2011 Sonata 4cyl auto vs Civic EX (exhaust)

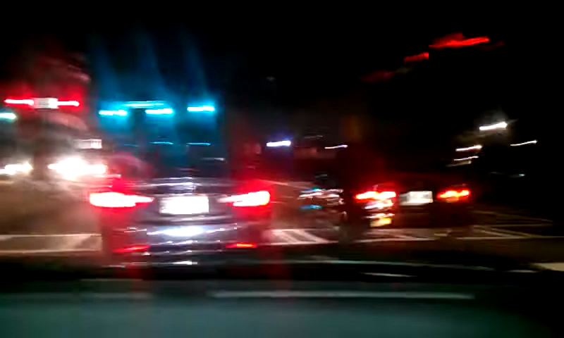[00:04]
shit! Oh shit! Oh, you gotta keep up, dude. He won. Who won? That guy? Yeah, no. Short one. He's a trick. This one. Yeah. Easily. That guy just like. Oh, easily. That guy's doing it. Short already won.
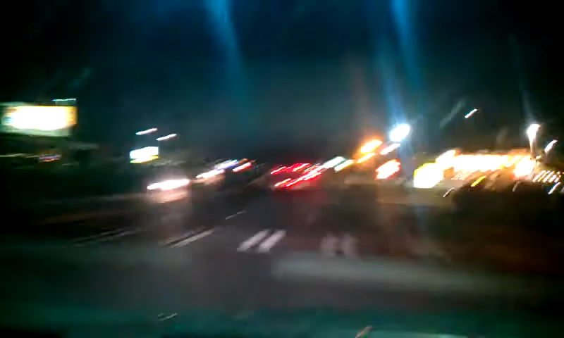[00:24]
Yeah. He wants to keep going. No, fuck that. You already won. Wow. Ooh, that was awesome. Oh, you saved that. You better save that. I'm saving it, dude. I'm saving everything, man. Don't worry. What a loser. That's what ricers do. After you're beaten, they just do like a flyby. That's it.